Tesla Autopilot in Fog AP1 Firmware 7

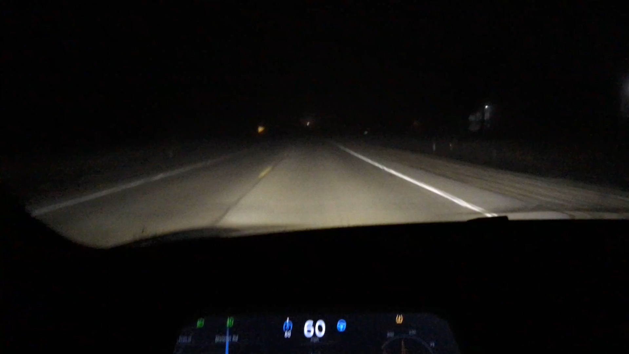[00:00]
Testing Autopilot in the fog for the first time. In fact, it actually looks surprisingly clear on camera than it does by the naked eye, but you'll be able to tell as we pass these cars. And in fact, I just drove down this road before the fog rolled in, in the dark, and Autopilot actually had some problems and had a lot of disappearing lane markers.
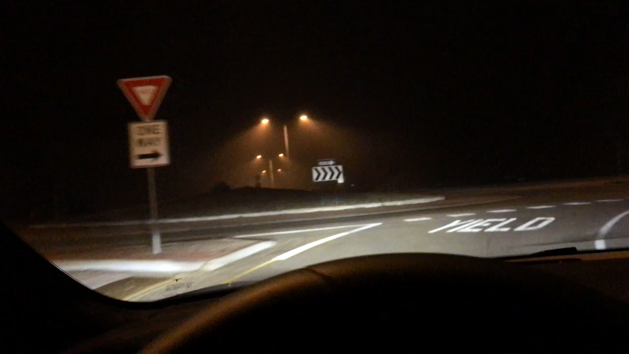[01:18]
Take over once again, bring her back up to 55.
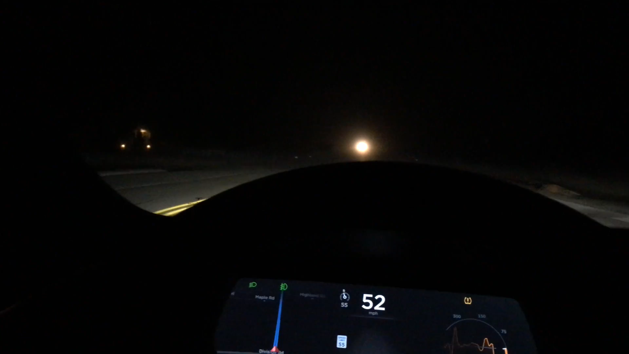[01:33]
And it's scanning for lines. It's having trouble reacquiring the lines. Eyes are a little more faded over here. There we go. Autopilot engaged.
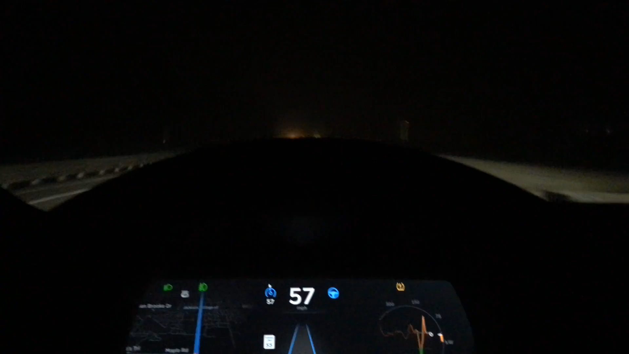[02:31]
Um, now since the road paint is, stands out considerably more.
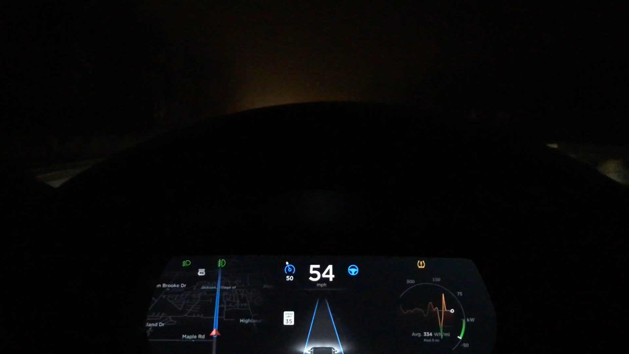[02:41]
Uh, I'm, I'm guesstimating that, uh, it's able to differentiate between the other objects then and the lines better because of that. And the car is deciding to follow the right lane, which is actually a turning lane. Let's see if it will, and once you know it, move right back over. Not bad. Not bad at all. 35 mile an hour speed limit.
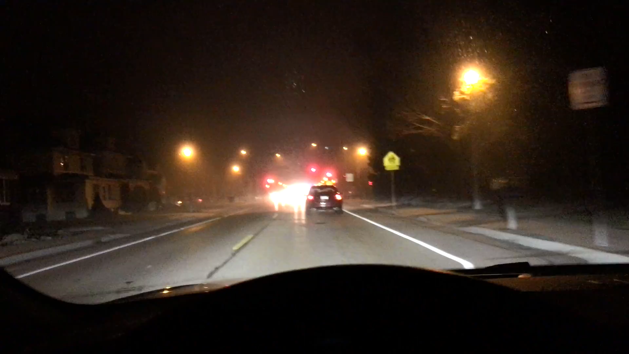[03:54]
Well, I'll have to brake manually now. Because there's a stoplight, and that car is turning. Either way, very impressive with the, uh, the fog.
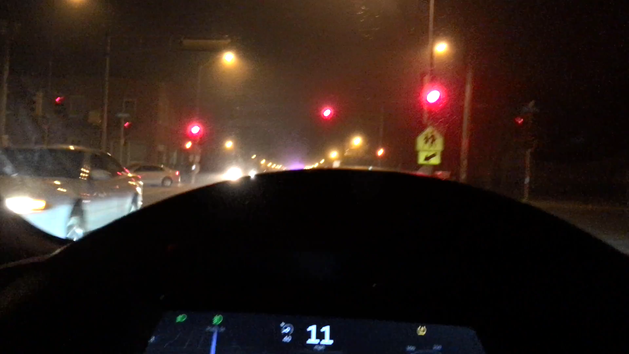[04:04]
How it managed to take over and, uh, maintain those lines.